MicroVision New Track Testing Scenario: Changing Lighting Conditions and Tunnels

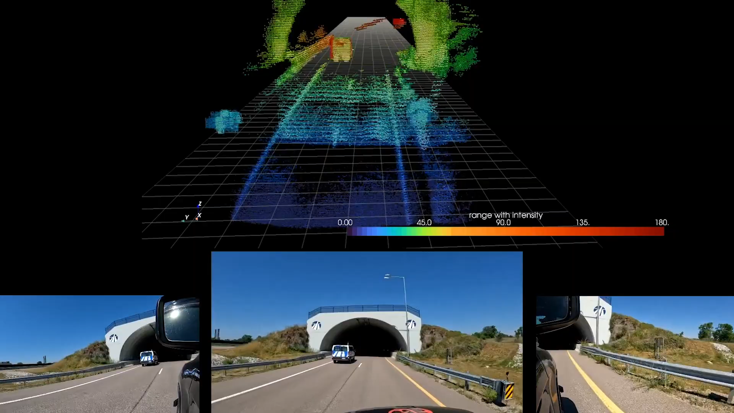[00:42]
As we approach the tunnel at high speeds,
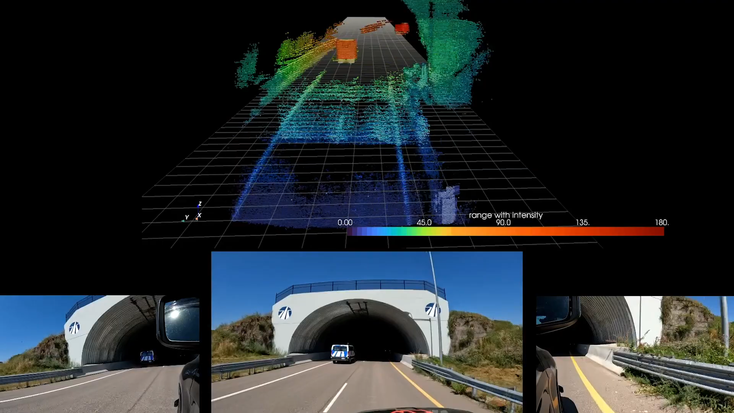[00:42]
we can clearly perceive the tunnel and the other vehicle both visually and on LiDAR. When the lighting conditions change, the conditions become harder to distinguish by sight alone.
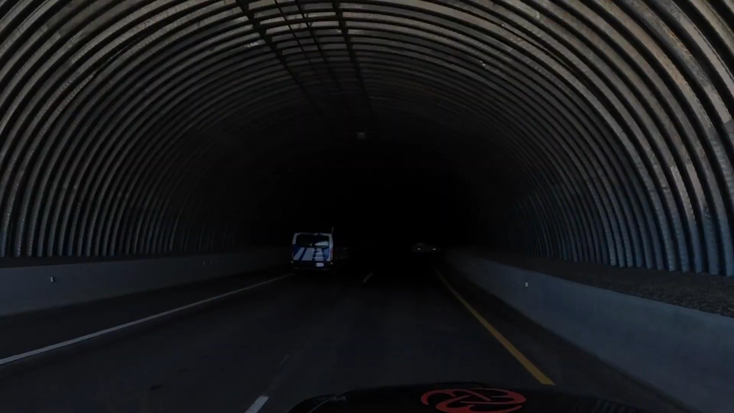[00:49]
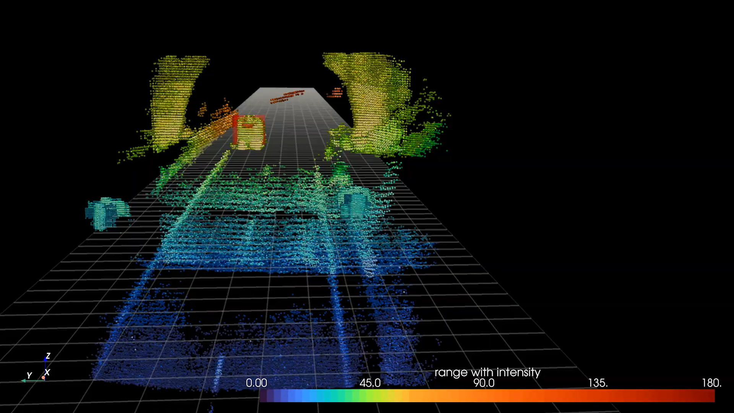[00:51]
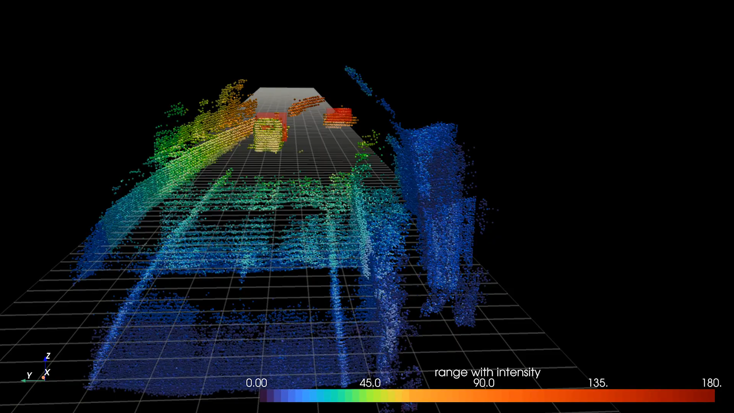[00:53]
Microvision's MAVEN DR will continue to light up any objects or vehicles in these conditions very clearly,
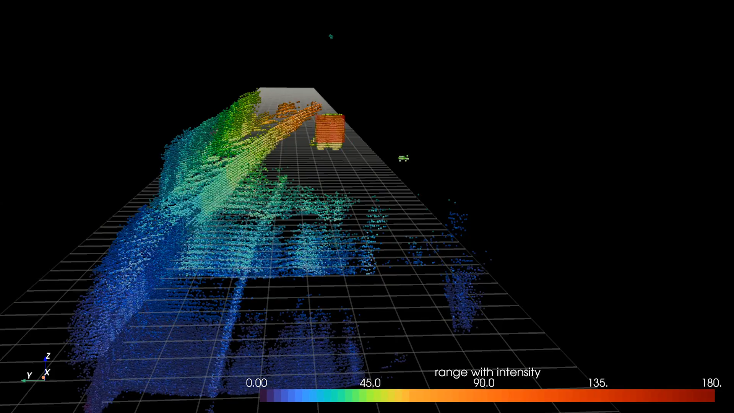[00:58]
enabling an actionable, drivable, and non-drivable picture of the road ahead.
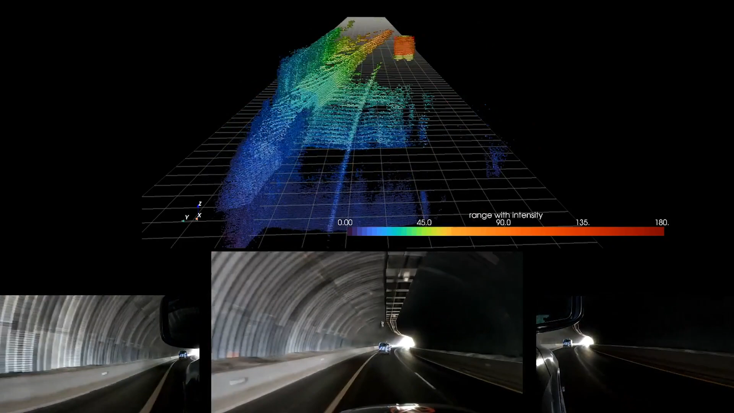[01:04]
Because this data is low latency and fully pipelined, it's more actionable by OEMs to guide
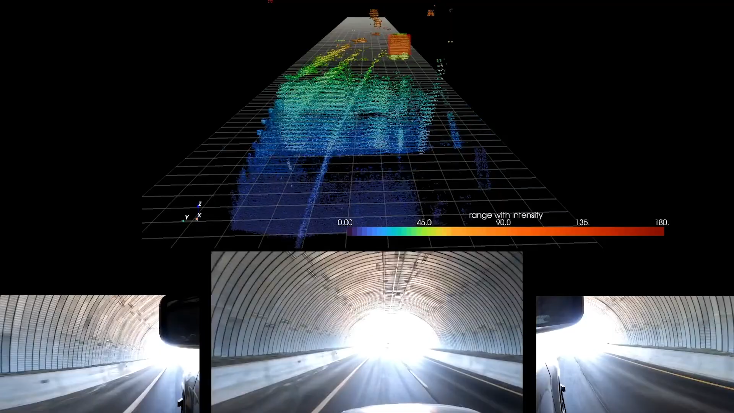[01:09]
ADAS systems to make decisions that will keep drivers safe.